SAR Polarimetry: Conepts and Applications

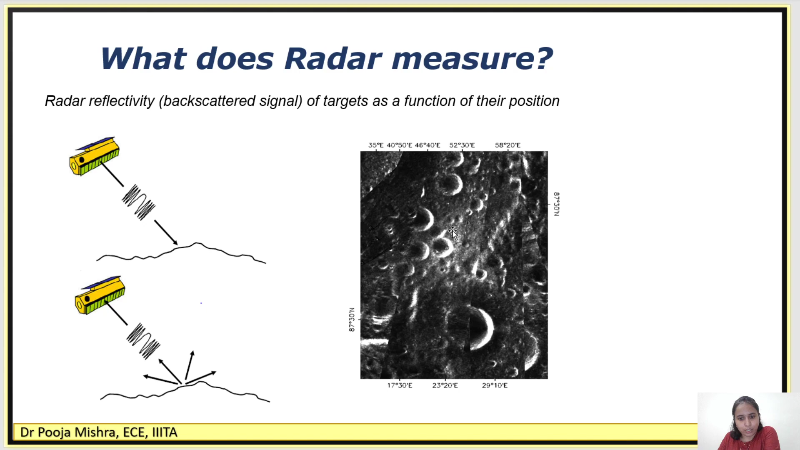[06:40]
So radar reflectivity is a backscattered signal of a target as a function of their position. So this SAR image, this is the mini SAR image of Peary crater, which is shown over here. So each pixel represents radar reflectivity or the backscattered signal. Now what is backscattered ratio or backscatter coefficient?
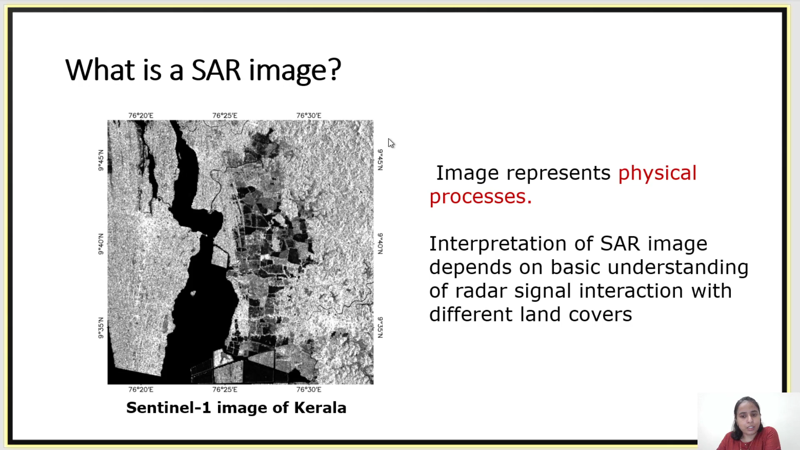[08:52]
you should understand very well the physical processes associated with the radar interaction and different land cover. So if you know the physical process, then the SAR image could be interpreted very well. So what is the motivation of using this SAR image for Earth observation? So let's see. This SAR image provides complementary information to the optical sensor. I'm not saying here that optical sensor is bad and the SAR sensor is very good here, but both are complementary to each other.
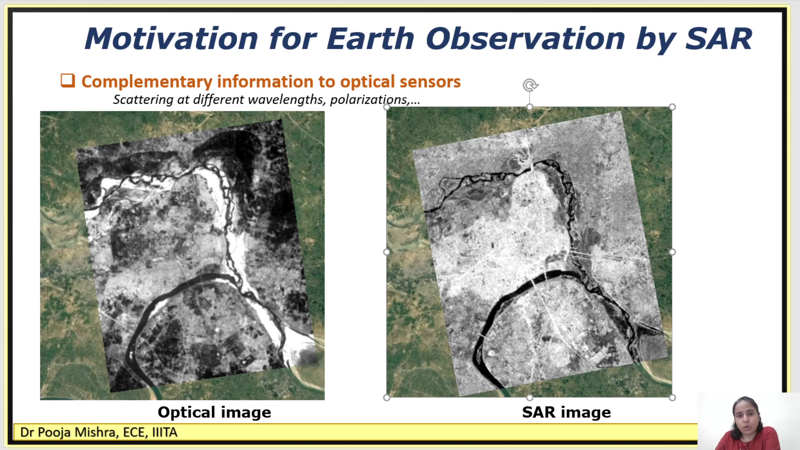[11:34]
and some information we get very well through SAR image, because we are obtaining information at different wavelengths and polarization, so we receive more information from SAR image. Another advantage of using SAR image for Earth observation is their capability to operate in day and night.
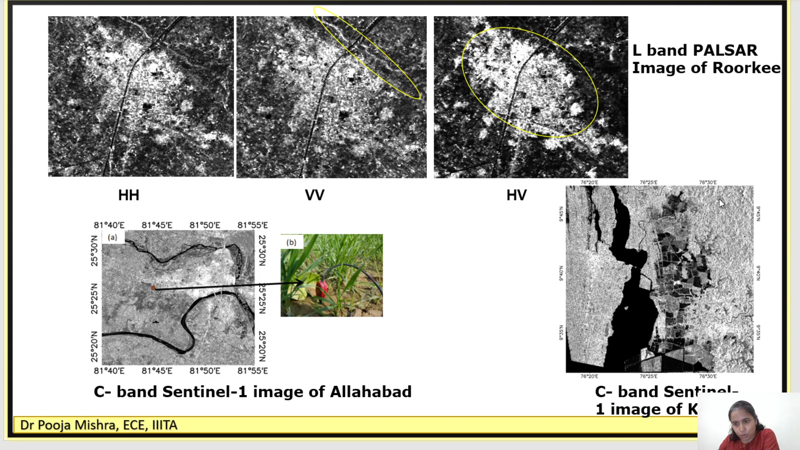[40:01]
This is vegetation region, which appears grayish type of region, and it is volume scattering, which is shown over here in this image, Sentinel-1 image of Kerala. Now let's see how radar wave interacts with the various types of targets lying over the earth surface. And this radar wave interaction depends on two types of parameter. The first type of parameter is system parameter, and second is target parameter.